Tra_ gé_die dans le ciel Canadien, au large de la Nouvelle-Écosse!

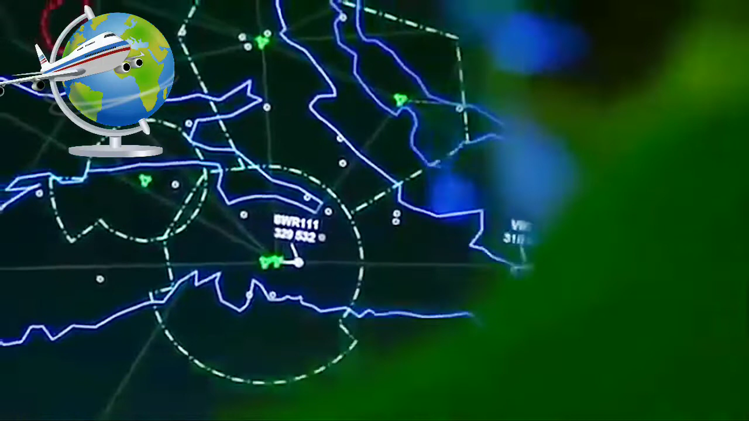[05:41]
J'ai regardé mon écran radar pour localiser l'appareil, et j'ai estimé qu'il se situait à environ 20 minutes de l'aéroport.
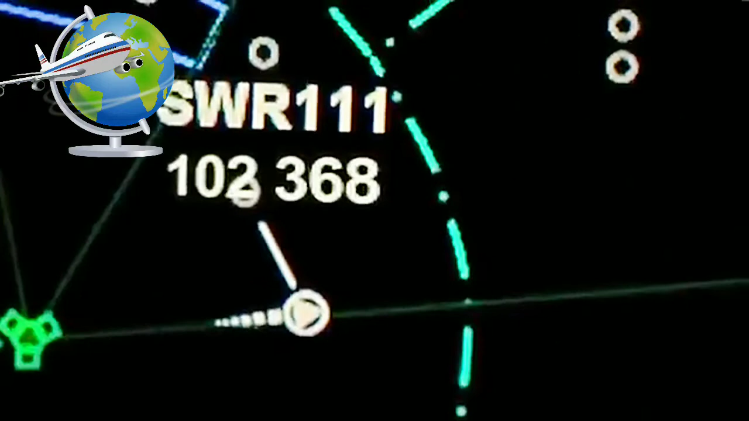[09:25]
L'avion est au moins à 6 minutes de l'aéroport.